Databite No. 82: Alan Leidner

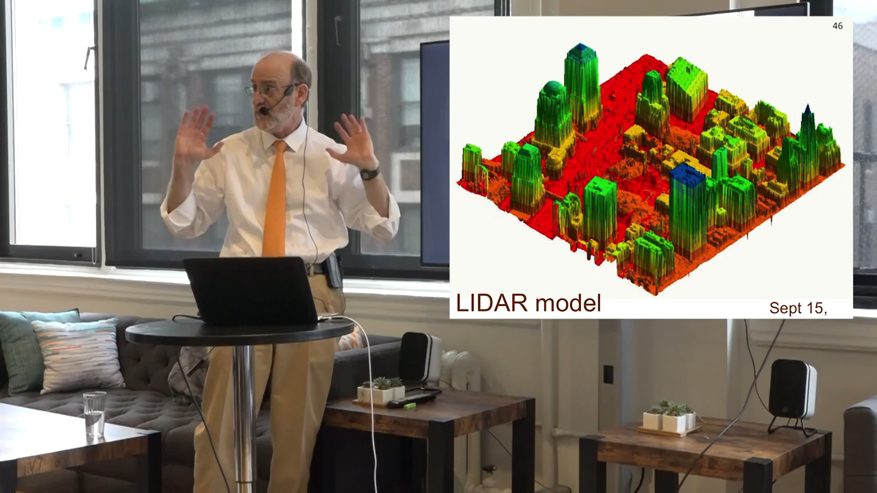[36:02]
some of them 50 feet deep, to understand if there was shifting, because that site is protected by sort of what they call the bathtub, and there was some fear that the pressure from the Hudson River might actually crush the bathtub and cause even more destruction.
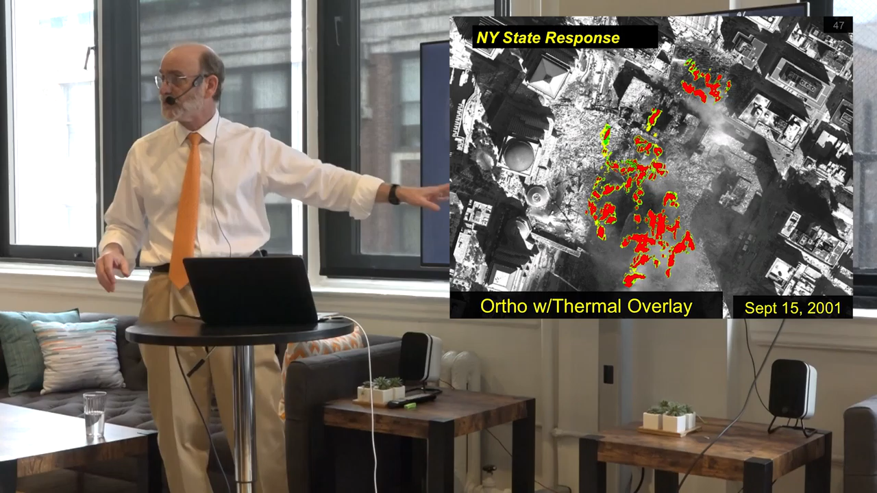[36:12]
We also took, there were fires burning underground, and so we took thermal imagery to understand the pattern of those and tell people, stay away from that spot, it's really hot.